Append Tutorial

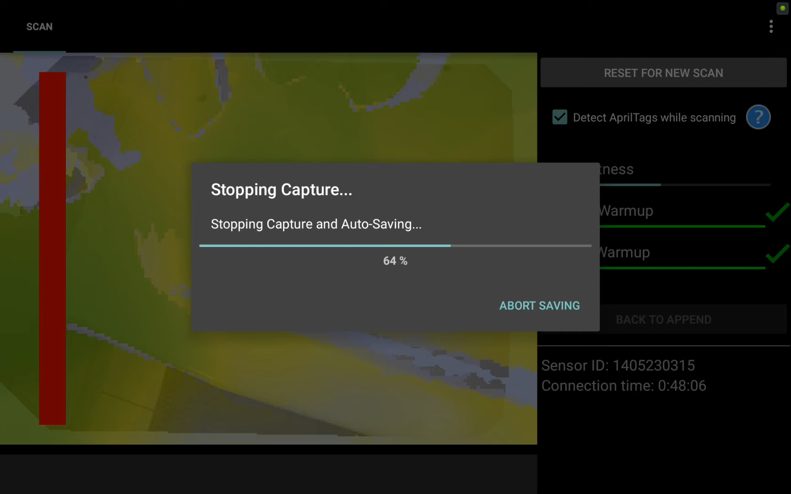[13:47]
And let it process. And now we see the unoptimized scan,
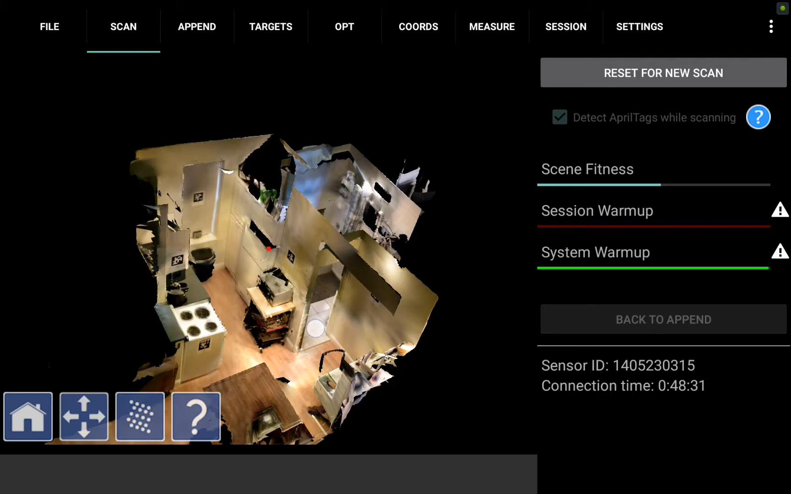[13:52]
which I again for a third time will pan around to make sure I've gotten everything I intended to capture.
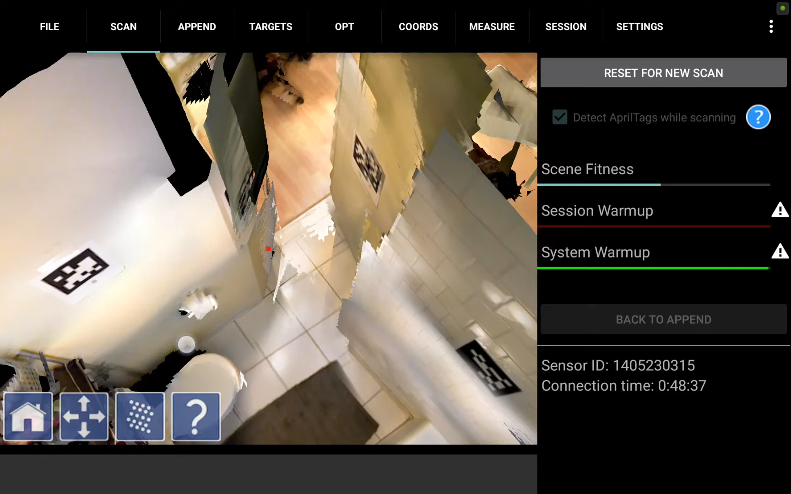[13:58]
Looks like we got the bathroom and the kitchen.
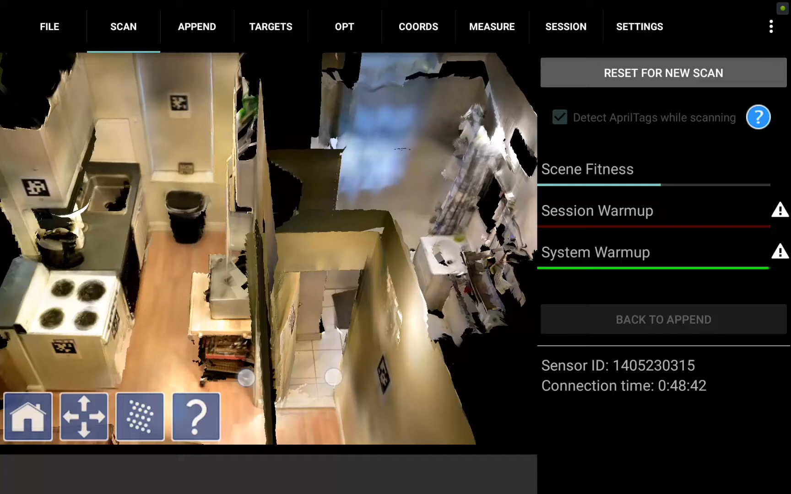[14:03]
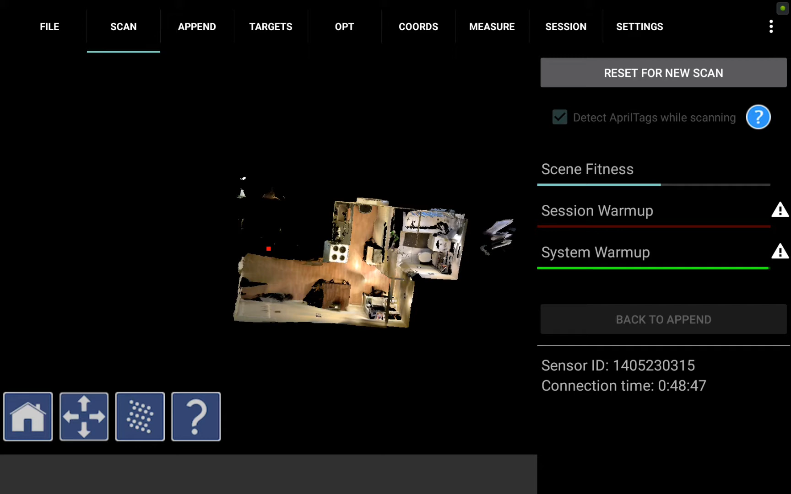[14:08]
So now that we have the third scan complete, I'm going to go ahead and optimize that one.
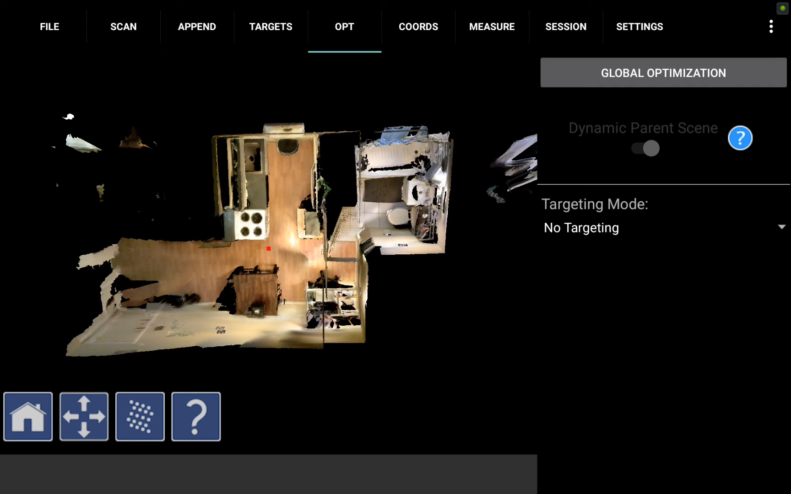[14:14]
So again, I go to the optimize tab, hit global optimization, use April tags and let it process.
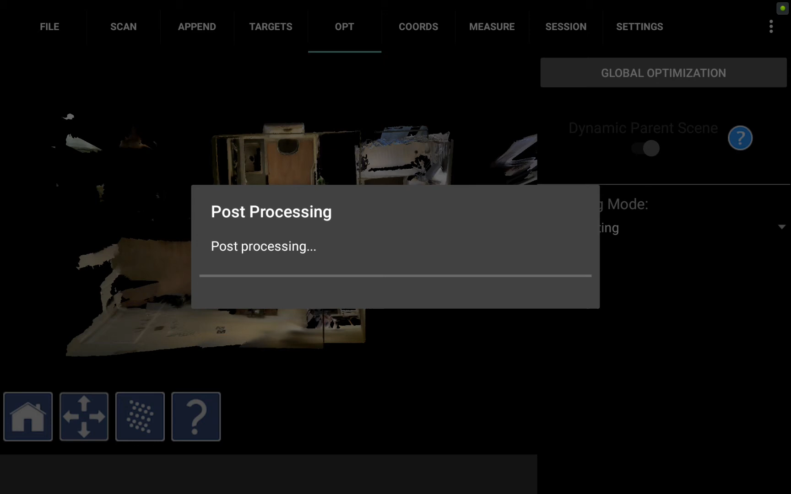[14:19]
Given that this file went all the way into the red and used a lot of April tags, this will take a little bit.
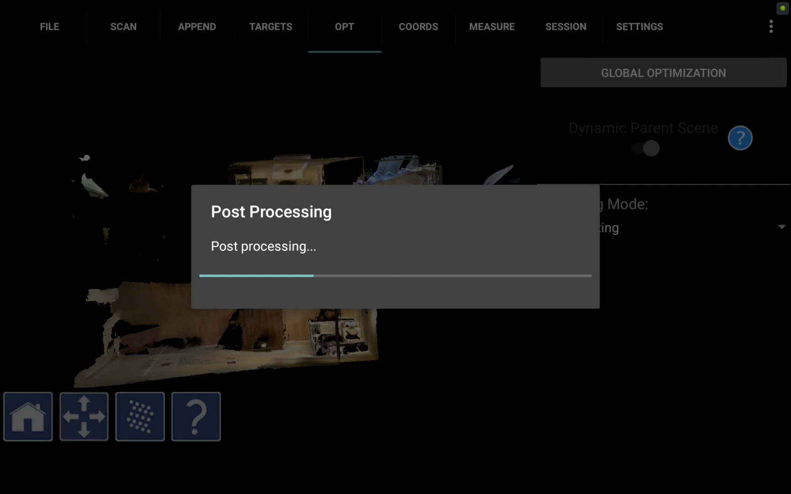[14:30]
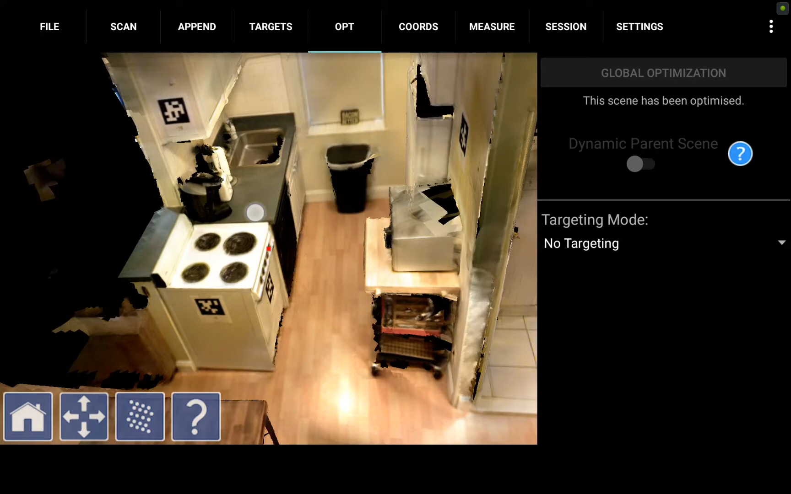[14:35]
And once that finishes processing, I will again see my cleaned up and optimized scan.
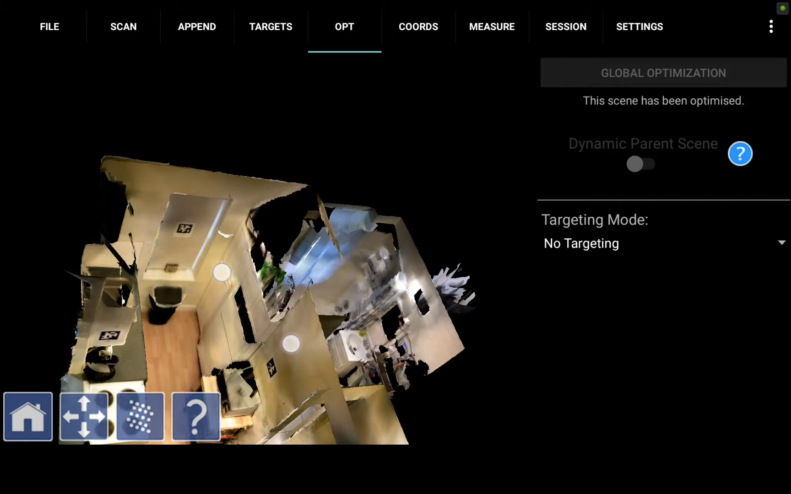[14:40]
Here we see a little bit of stray data from the bathroom mirror. We will crop that out later on.
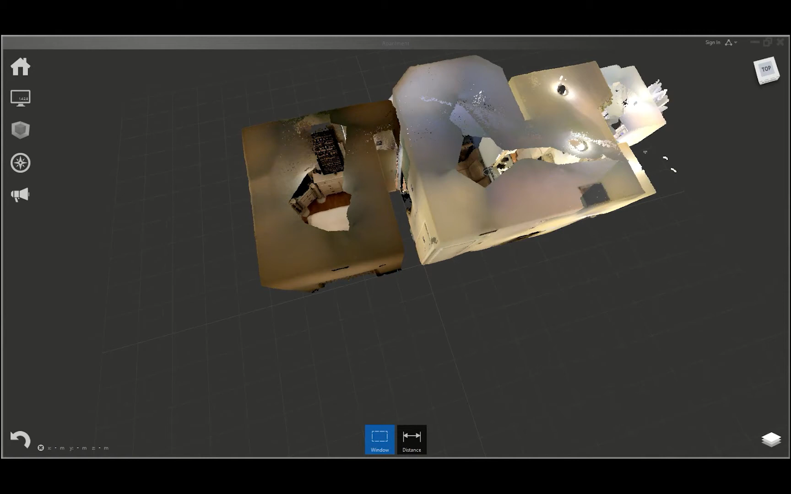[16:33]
All three apartment scans coming in together in Autodesk Recap.
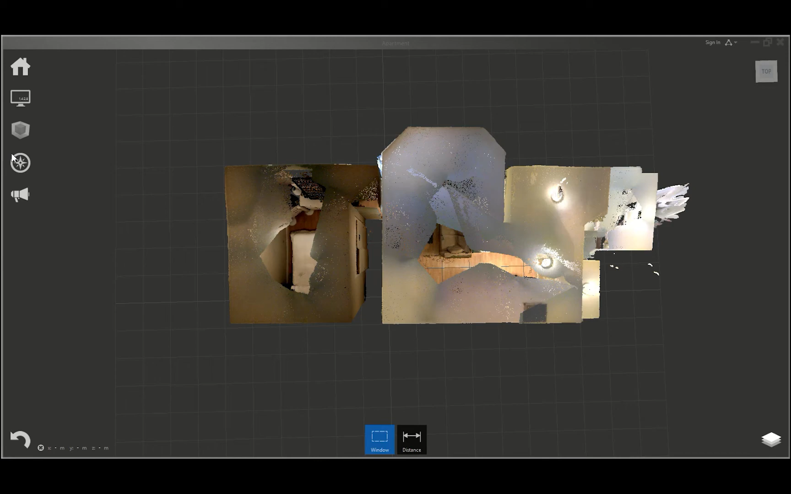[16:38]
I can switch to the fly view to do a virtual walkthrough right away and check out some of the data we've captured.
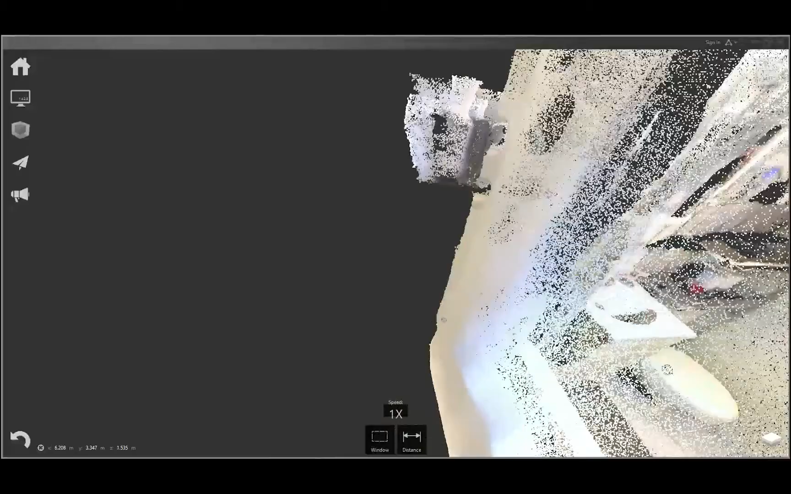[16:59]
So as we zoom out of the bathroom here, you'll see some stray points from the mirror.
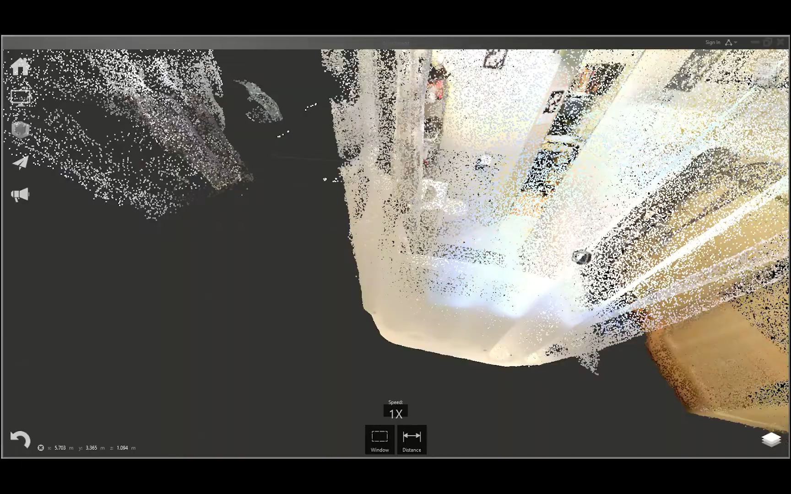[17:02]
So we're immediately going to want to just delete those. So select and delete.
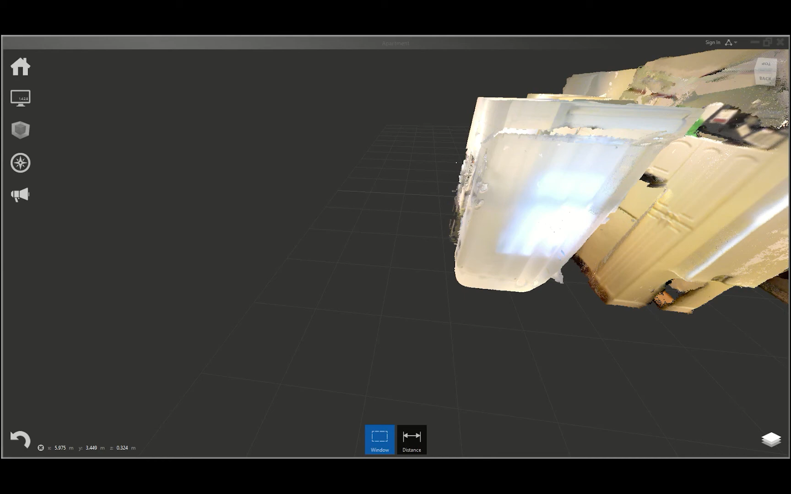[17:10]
And next we're going to switch to ortho view so we can get that floor plan perspective.
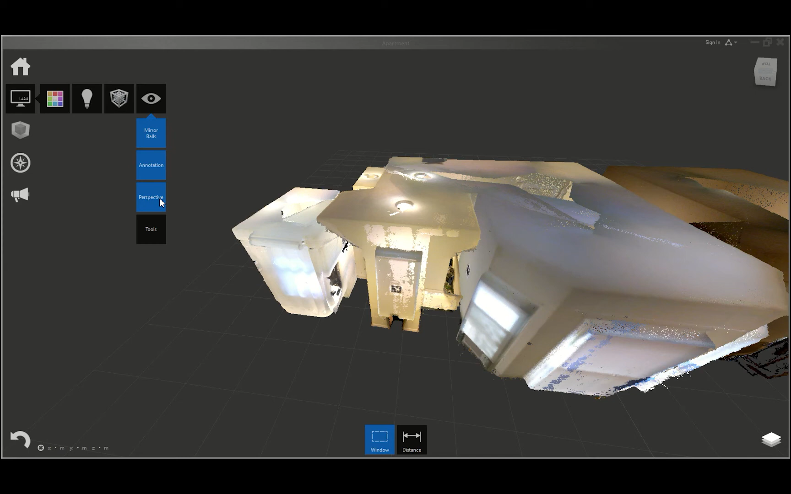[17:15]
And go to the top.
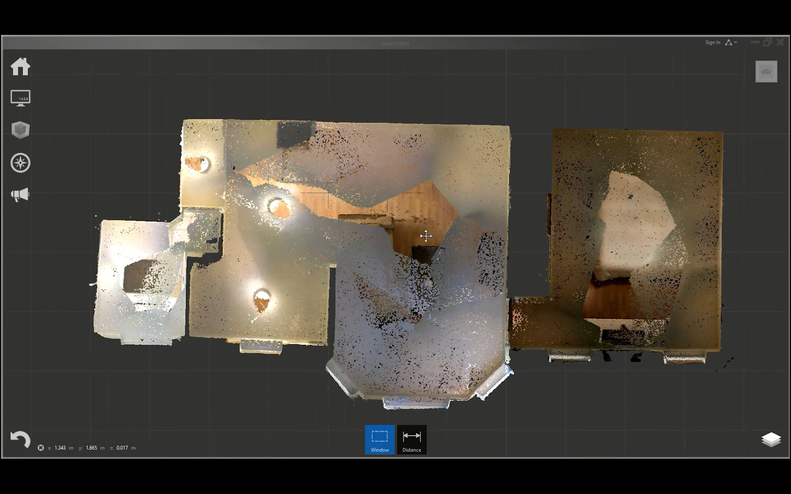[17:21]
Now we're going to turn each scan on and off so we can see how much overlap there is between the scans and what overlap we might not actually want.
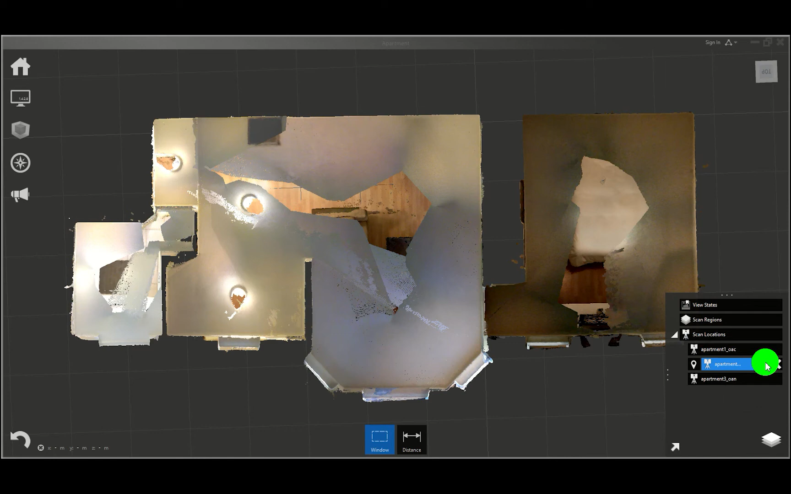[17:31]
So if I turn off the middle scan, turn off the bedroom scan, and turn off the bathroom kitchen scan, you see there's still a lot of overlapping data that might result in some discoloration, even if there is good alignment.
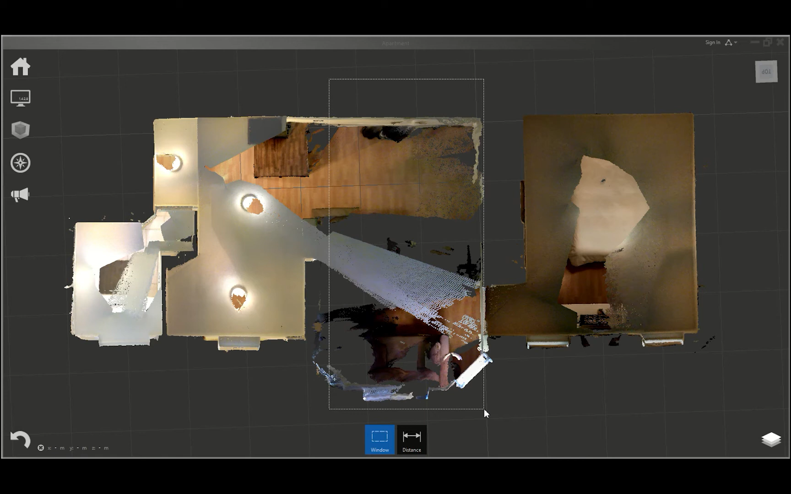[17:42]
So we're going to go ahead and crop out all that extra living room data. And then crop out any extra bedroom data that came through the doorway, just a little bit there.
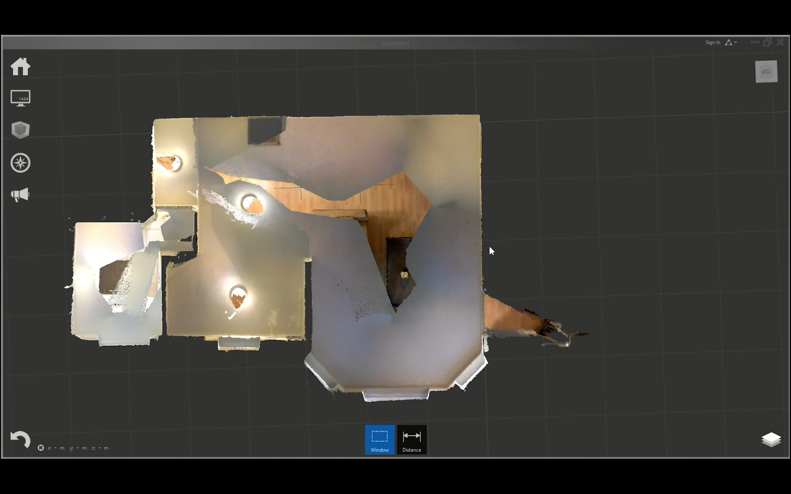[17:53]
And crop out all this extra kitchen data from the very first scan.
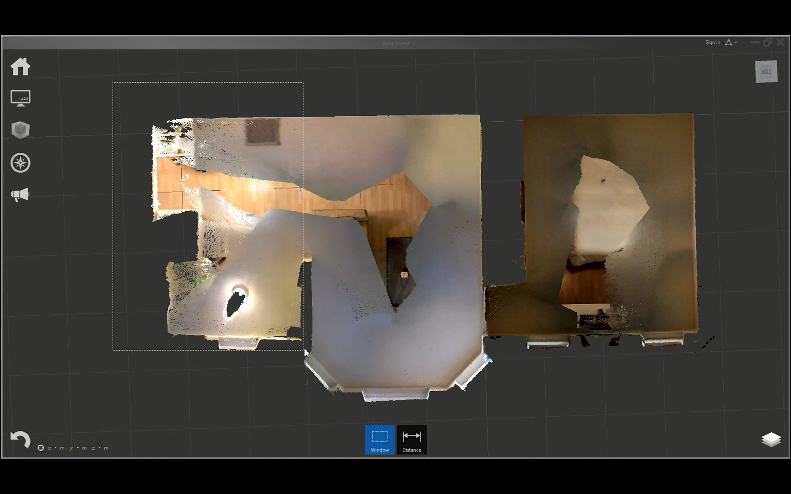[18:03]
Now if we want to look at our floor plan with the ceiling cleared out,
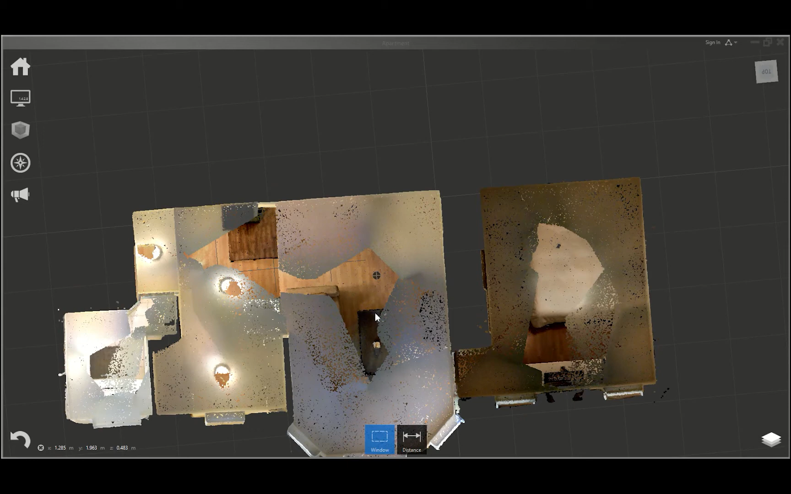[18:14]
we're going to do a clipping box here and just drag the ceiling down.
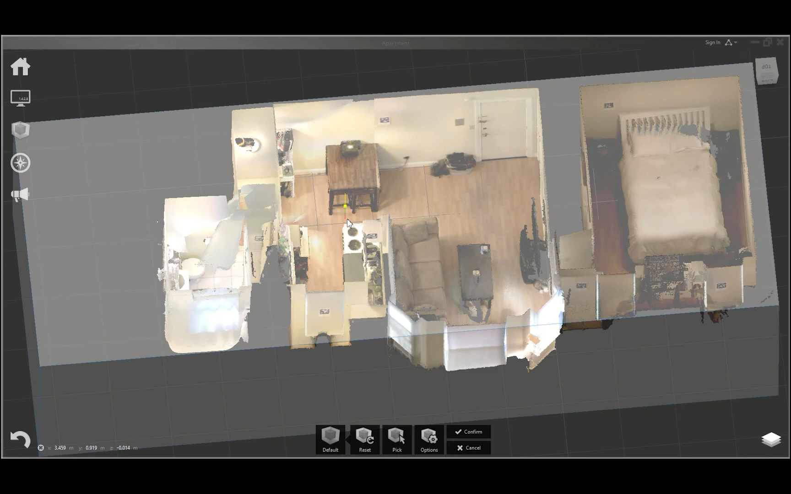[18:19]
There we go. And if I look at the top view, we can now see a very clean, colorful scan of the entire apartment from top down.
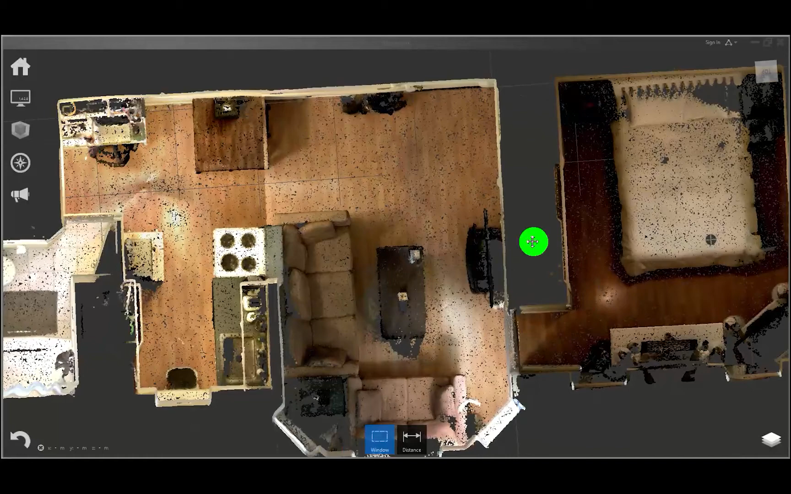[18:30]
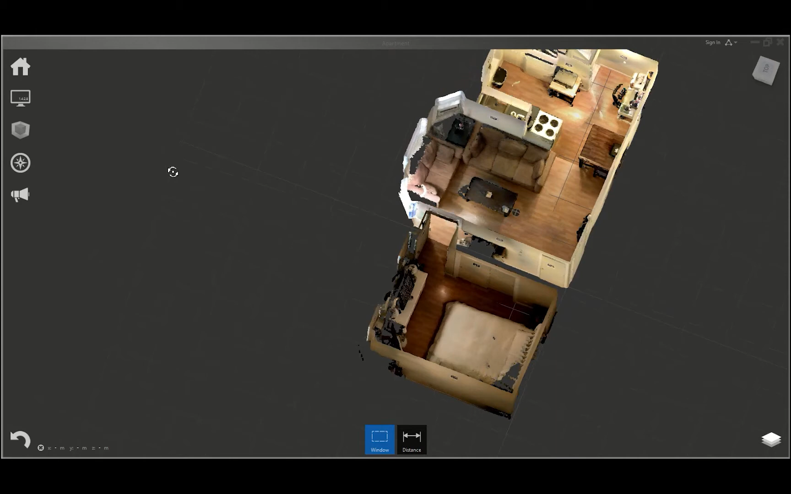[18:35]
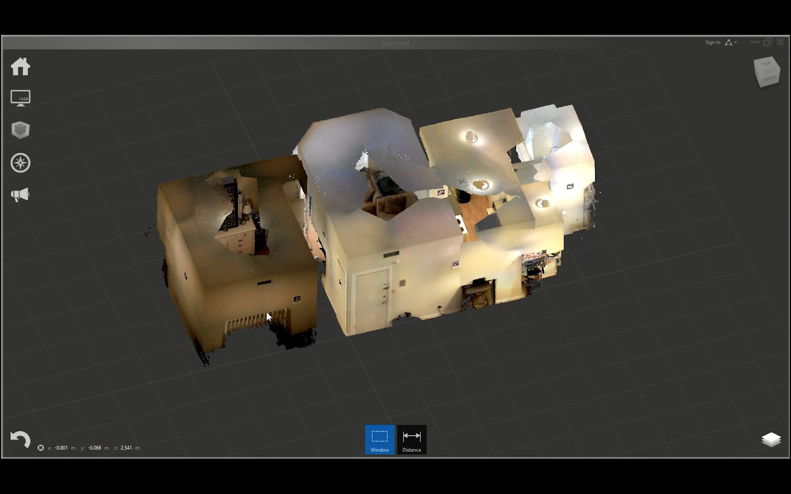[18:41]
So if we want to take a look at this one more time, with the fly mode we put it back into perspective view,